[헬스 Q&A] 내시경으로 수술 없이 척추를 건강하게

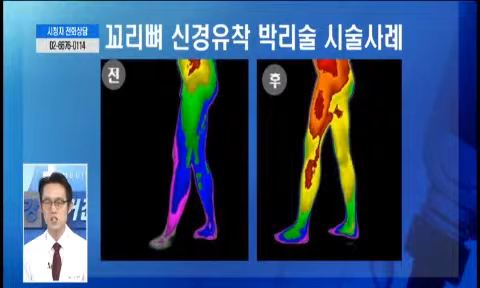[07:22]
노란색이 번져서 내려가죠. 따뜻한 색깔이 이렇게 쫙 내려간다는 거는 뭔가 허리에 막혀있던 것이 뚫렸다는 거고 이러면서 환자분 운동하시고 재활하시면서 많이 좋아지셨던 그런 사례가 되겠습니다. 네, 사진으로 보니까 색깔이 많이 따뜻해진 모습을 확인을 했습니다. 화면이 지금 나오고 있는데 어떤 장면인가요?
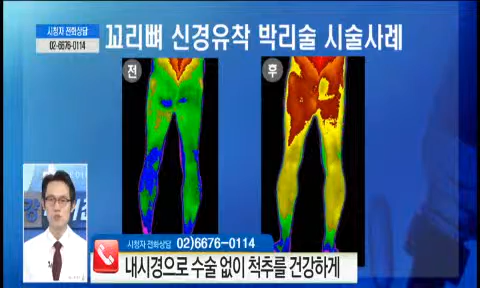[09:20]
꼬리뼈로 들어가서 이분도 유착 박리술을 시행하셨고 시술 전후 보시면 양쪽 다리로 이제 연두색 파란색이 있죠. 굉장히 흐름이 안 좋았던 것이 시술 후에 빨간색 노란색으로 쫙 바뀌면서 걷는 것도 굉장히 가벼워지시고 좋아지셨던 그런 사례가 되겠습니다.
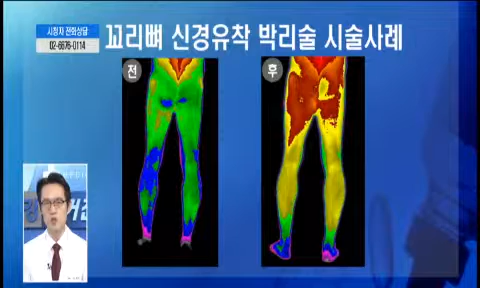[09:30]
오늘 저희가 척추질환의 비수술적인 치료법 알아보고 있습니다.
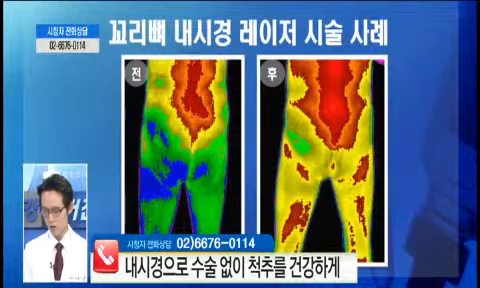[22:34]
이제 빨간색, 노란색으로 이제 많이 따뜻한 색깔로 바뀌면서 이분 같은 경우도 이제 한 1개월, 2개월 보면서 해결 안 되면 수술하려고 했는데 내시경 레이저 한 이후에 그대로 쭉 6개월 동안 잘 해결되셔서 수술 안 하고 해결되셨던 그런 사례가 되겠습니다. 네, 지금 아버님 같은 경우는 증상만으로는 일단 디스크인 것 같다라고 선생님께서 말씀을 해주셨는데요.